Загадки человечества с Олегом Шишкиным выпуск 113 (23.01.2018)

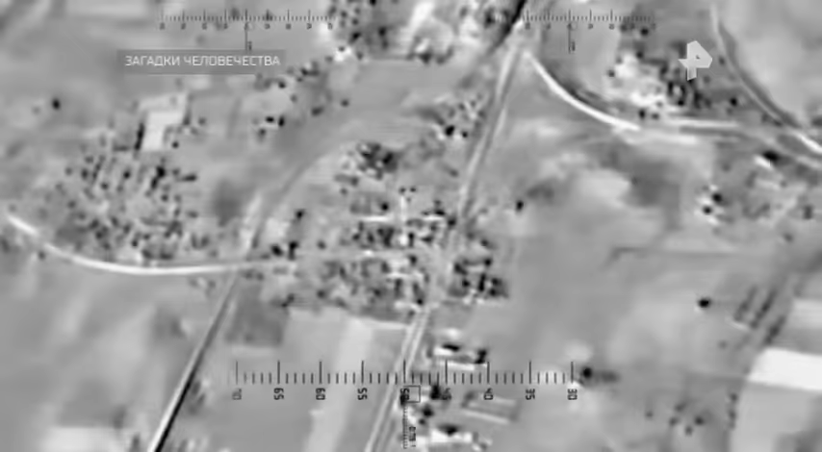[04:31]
которые пролетели около полторы тысячи километров и точно поразили 11 целей.